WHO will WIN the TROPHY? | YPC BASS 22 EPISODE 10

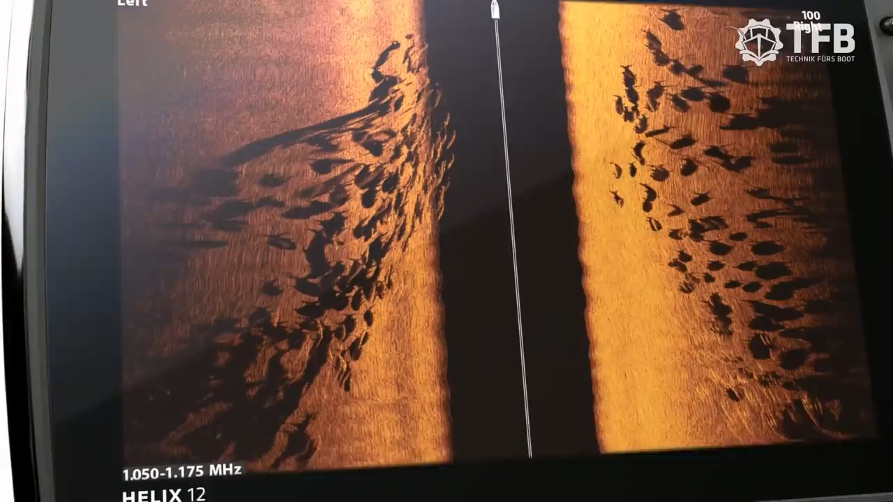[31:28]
down to a fish's species and direction.
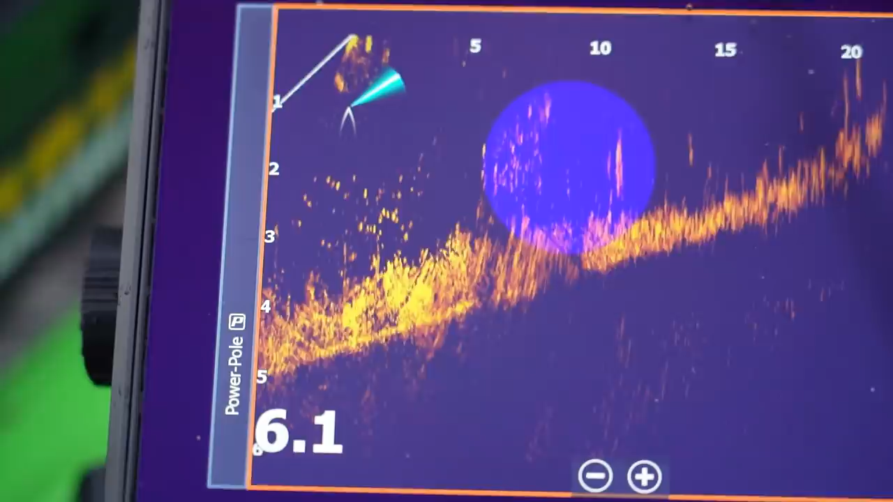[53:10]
So on the live you can really see the big school of bait fish and the bass chasing them.
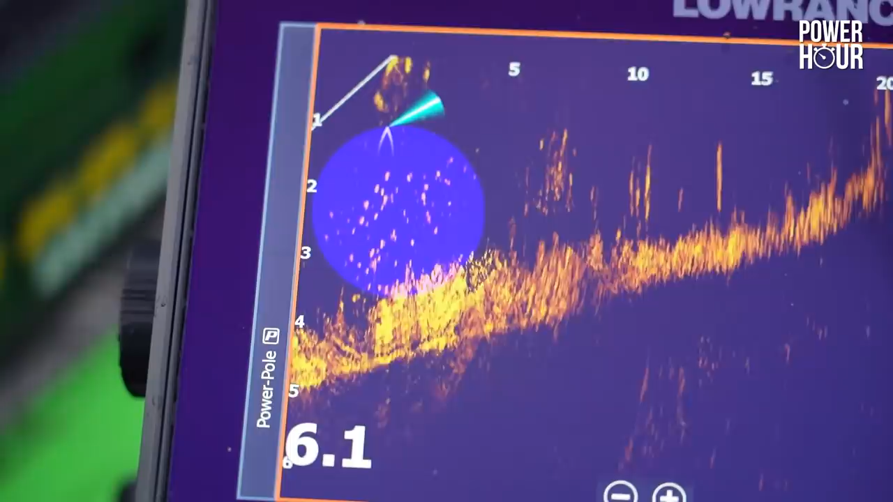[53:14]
They go up, they're going down. They're not having a good day. Not an easy day. Not a good day to be a latterino in Bolsena Lake.